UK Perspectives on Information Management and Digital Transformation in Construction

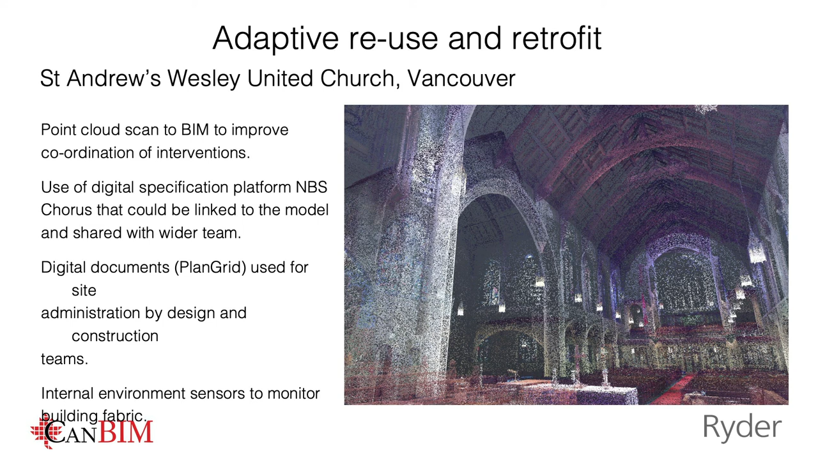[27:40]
hadn't had that process and workflow on point cloud data through to bim uh we're also
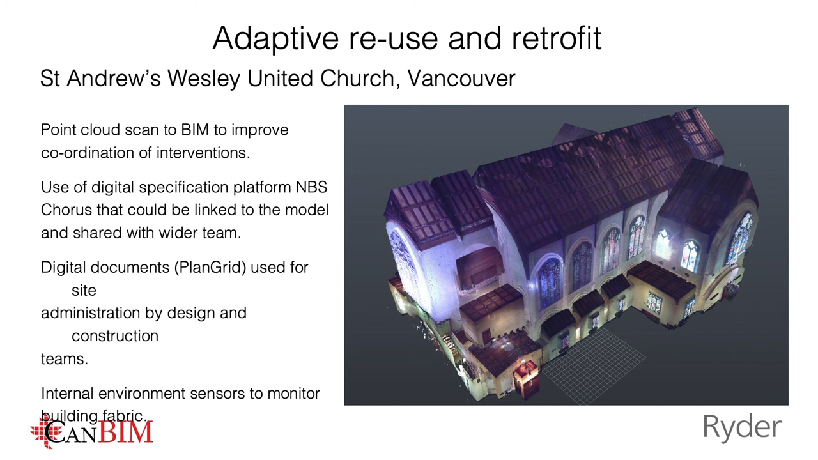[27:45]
exploring internal environment sensors to monitor that building fabric we have another